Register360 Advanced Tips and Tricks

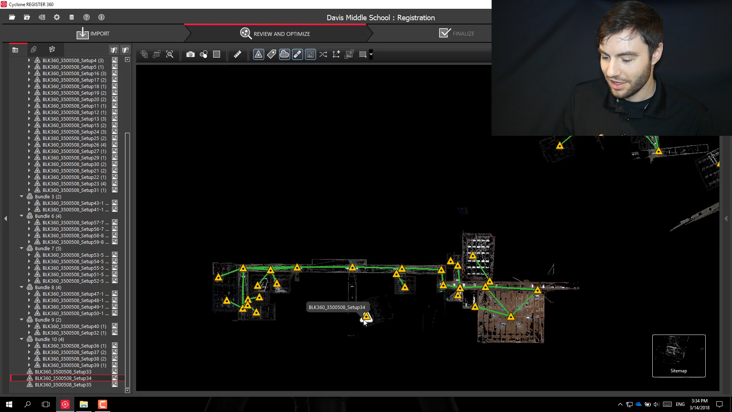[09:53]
so I had to go back and do it later. So this is a little bit out of succession here.
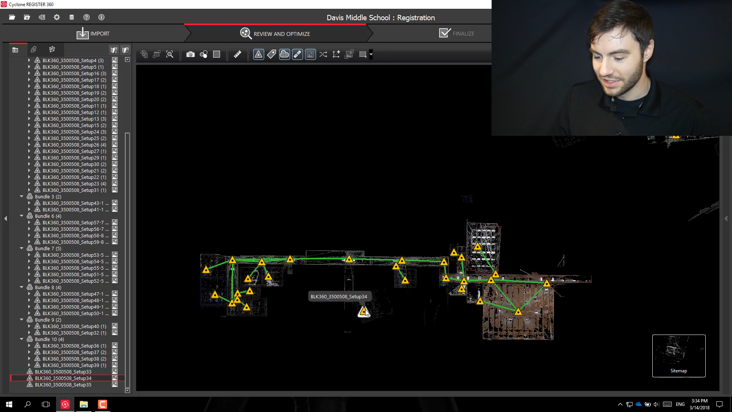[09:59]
So it's not really an issue,
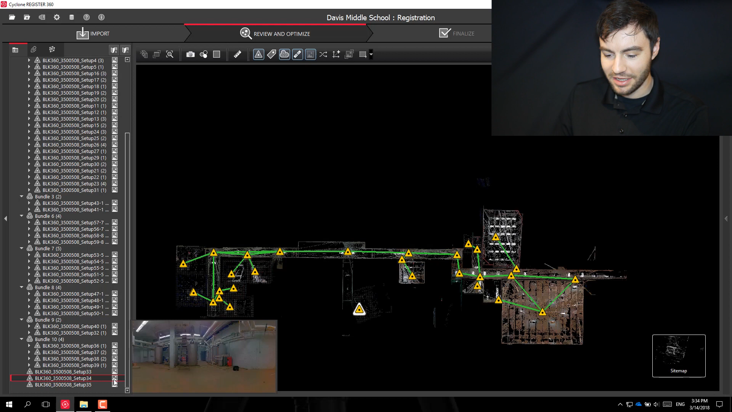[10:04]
you just have to spend a little time figuring out which scans are where. You see, a while ago I was jumping in and out of these scans to figure out where I went to next.
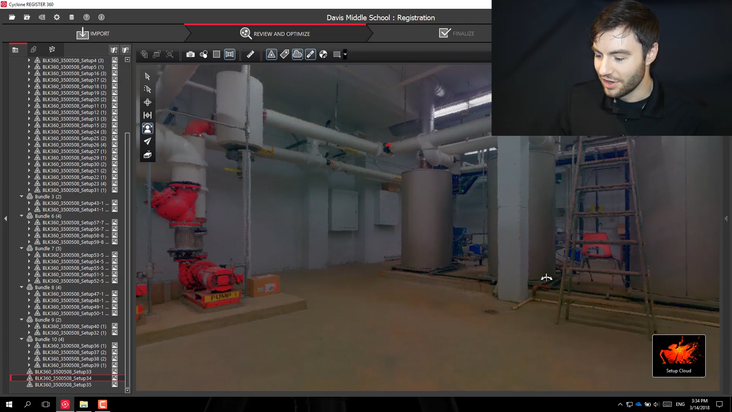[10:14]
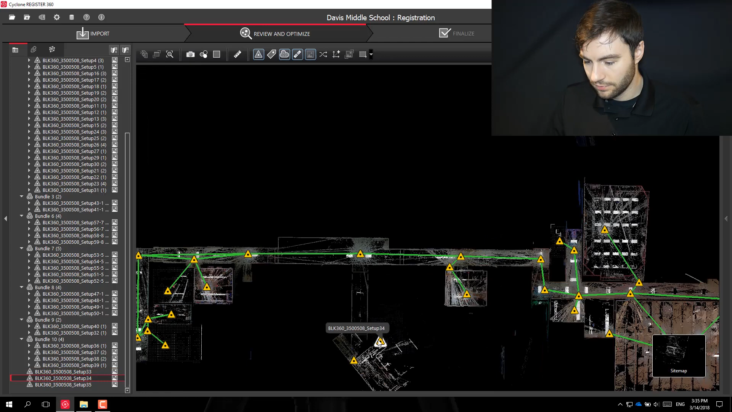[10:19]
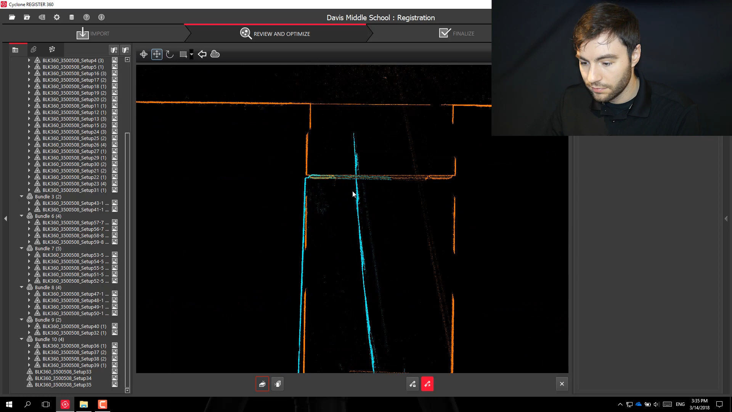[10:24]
This is a case where one scan was scanned at the top of the stairs and another was at the bottom. So you'll see here right off the bat, they're not on the same level in Z,
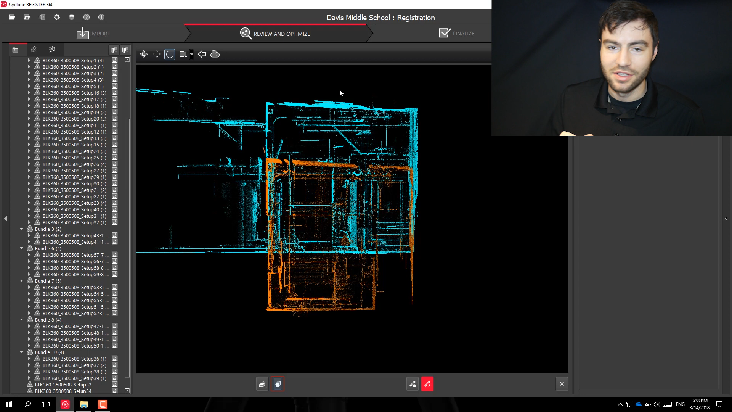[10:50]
so it's always important to check to make sure that they're on the same, they're matched up on the Z axis. And I'll see you next time. Thank you.
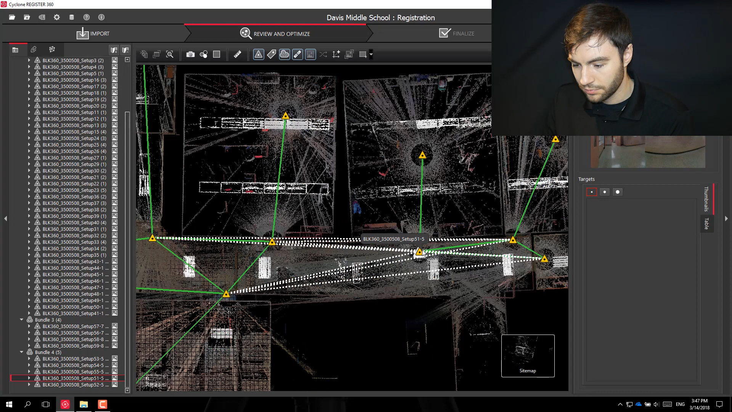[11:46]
In this case, the specific two that I want to register together are tricky to get with a rectangular fence.
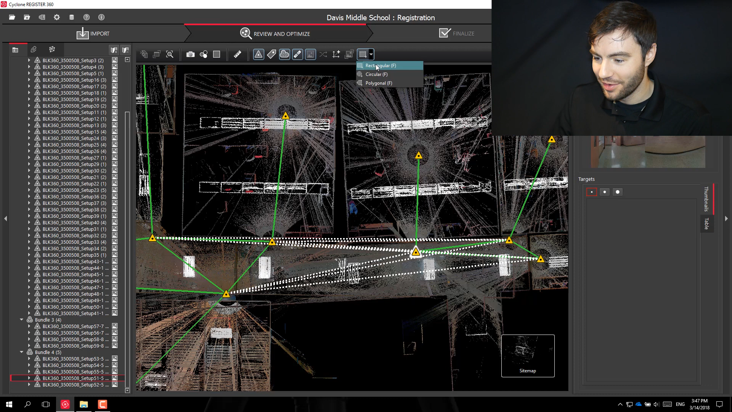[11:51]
I can also do a polygon, so I can just kind of drag around the two that I want and click back on the starting point.
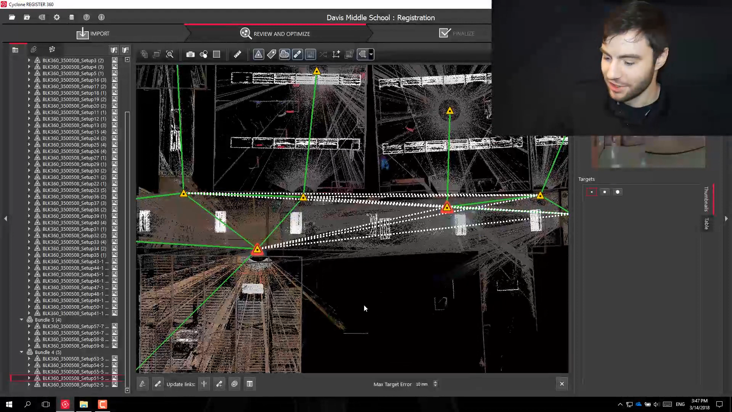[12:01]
So now I've got just those two scans selected, and then I can go into my visual registration.
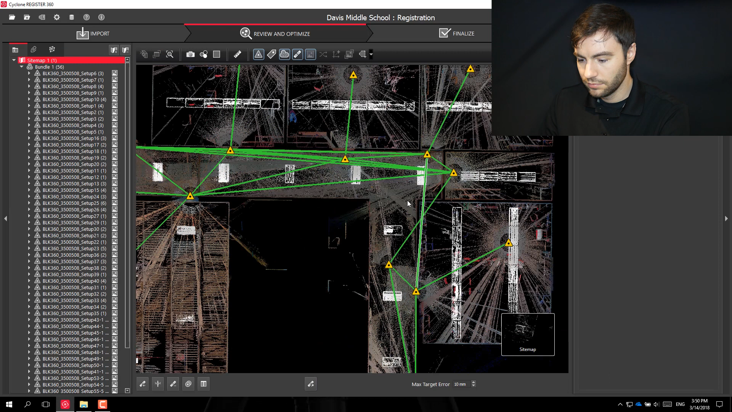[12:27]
All right, so I just put in my last bundle, and you can see on the tree here,
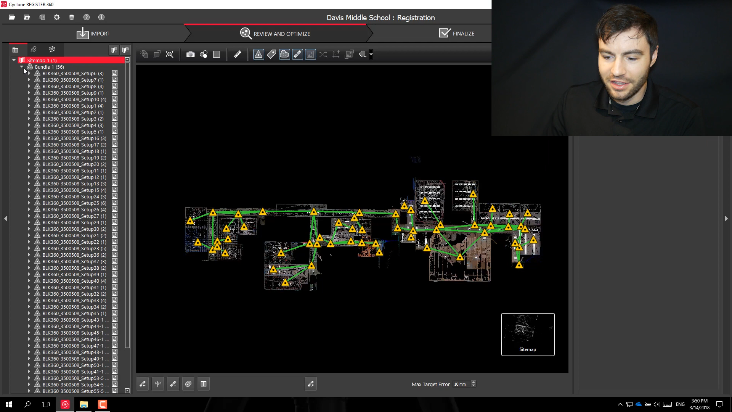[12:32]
everything is in a single bundle, so everything is locked together. I can change the visibility.
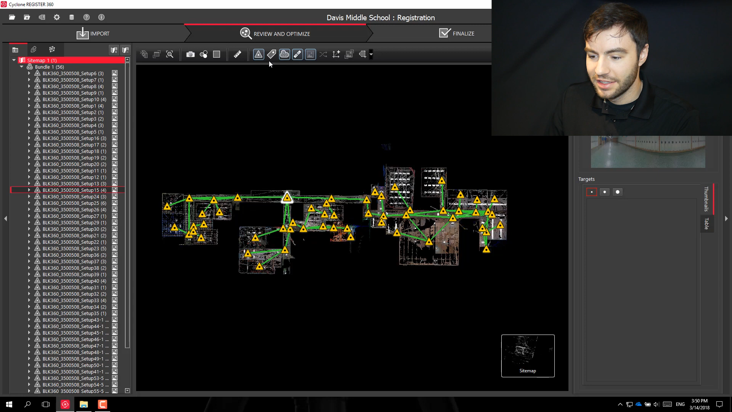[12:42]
I can turn off my scan worlds, make it look a little cleaner. I could keep the scan worlds, toggle on and off the links. I could even put all the scan names on there if I wanted to. It looks a little messy unless you're a little bit more zoomed in.
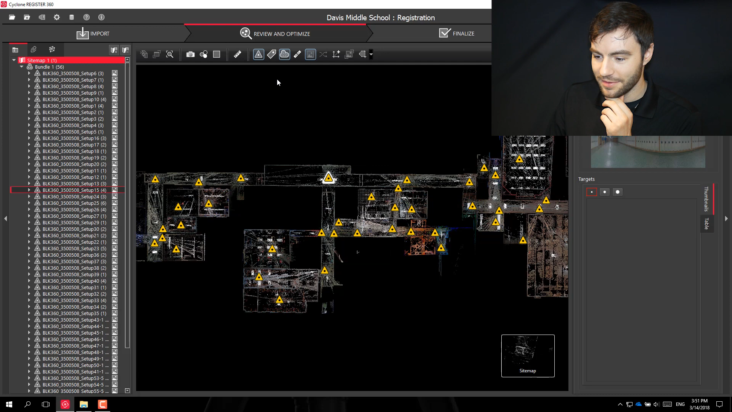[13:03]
But yeah, if you want to go into the bundle cloud, you can view the cloud like this.